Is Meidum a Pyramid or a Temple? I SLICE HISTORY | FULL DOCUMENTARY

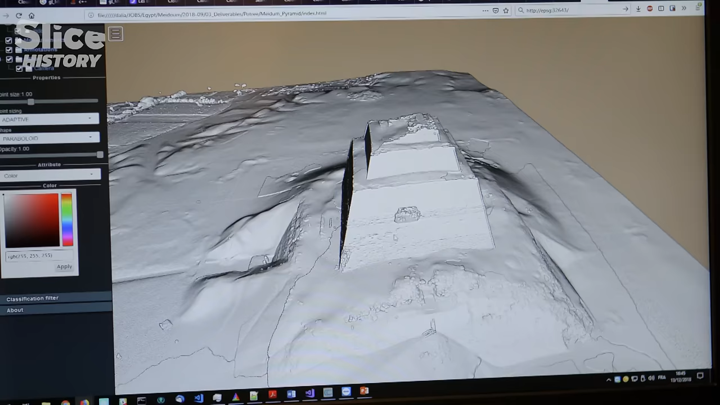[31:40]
The results are striking because this is exactly what we can see in the field, but on a computer instead.
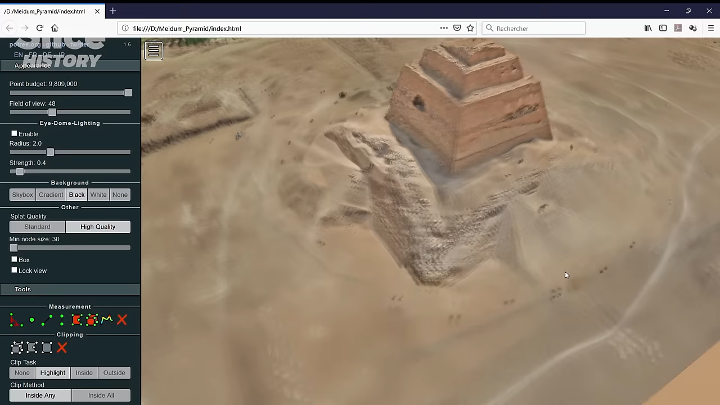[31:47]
The analysis of the 3D models unveils strange anomalies.
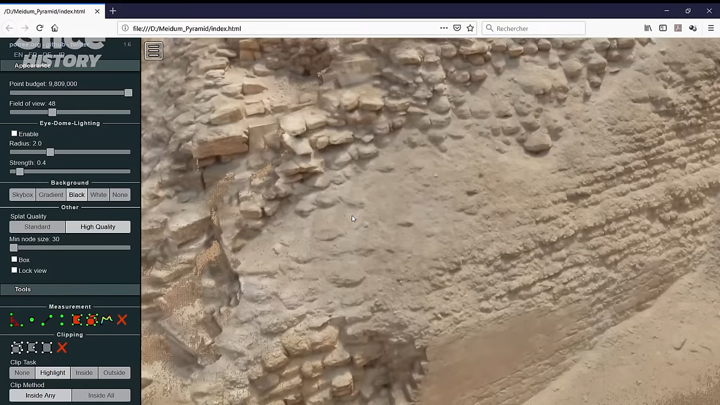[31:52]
Namely the fact that perfectly carved limestones are visible under the layer of rough stones.
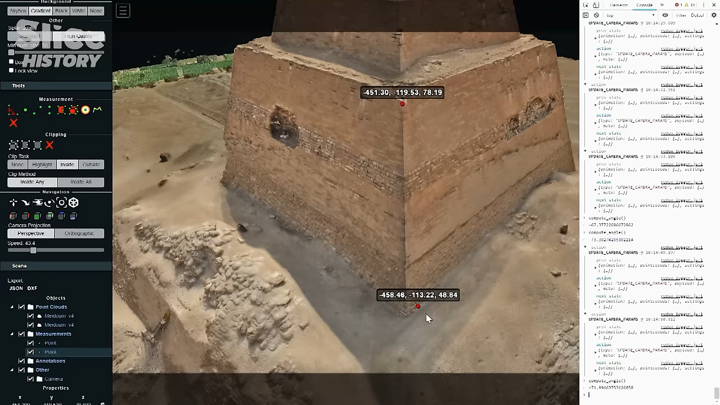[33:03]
Calculating the angles of the upper floors gives a result of 70 degrees.
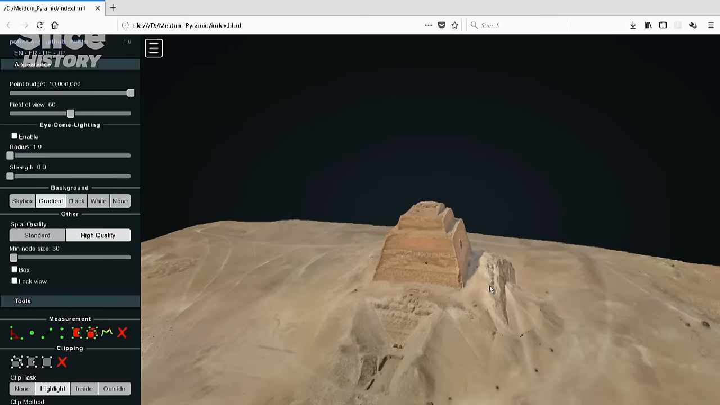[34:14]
Thanks to photogrammetry, for the first time we are able to see every element used in the building process located on top of the monument.
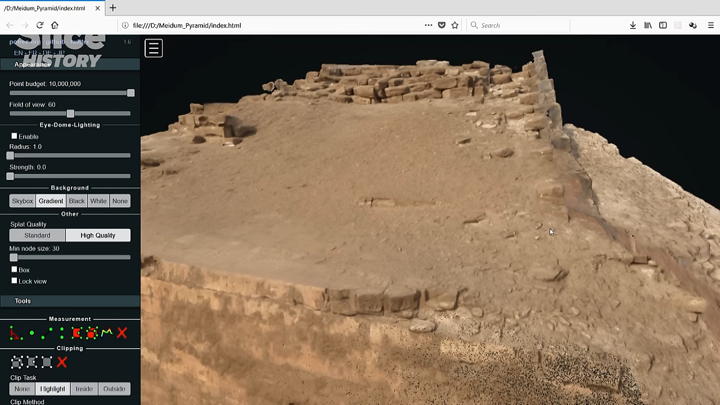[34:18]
We can see all the masonry, the construction technique based on stones, angled towards the center, towards the core. The technique consists in placing the stones with a 15 degree inclination toward the inside of the building.